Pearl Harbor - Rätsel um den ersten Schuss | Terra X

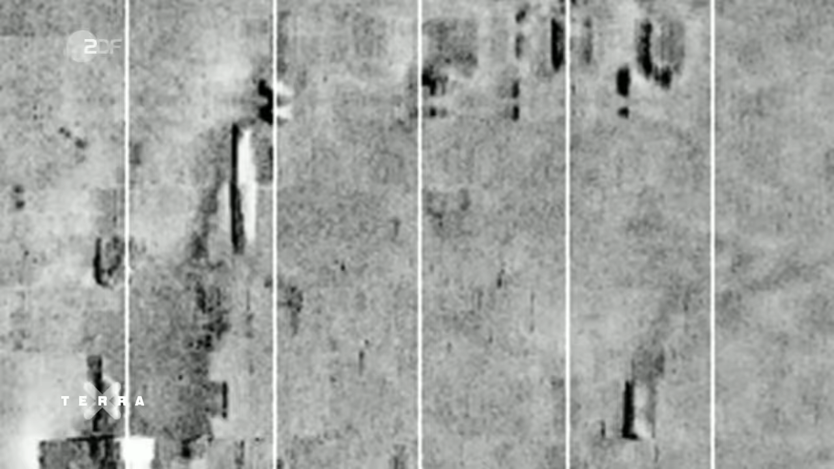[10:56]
Mit Hilfe von Sonarbildern grenzen sie die Objekte am Meeresboden ein, die sie genauer erkunden wollen.
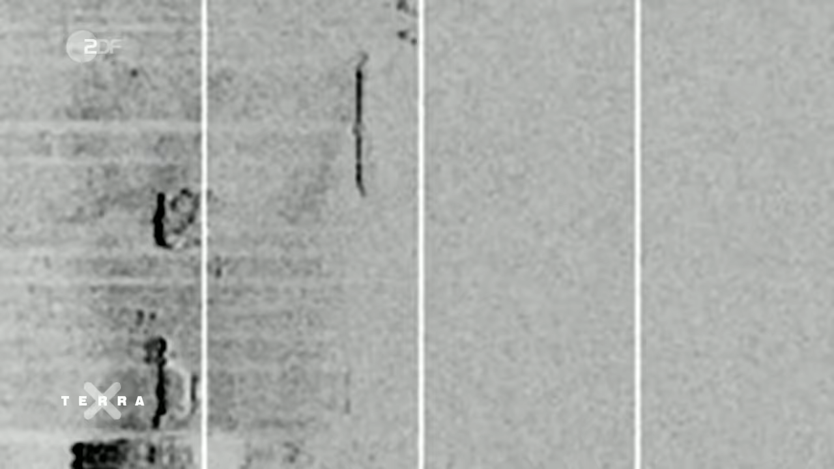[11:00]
Wir hatten ein besonders vielversprechendes Objekt gefunden.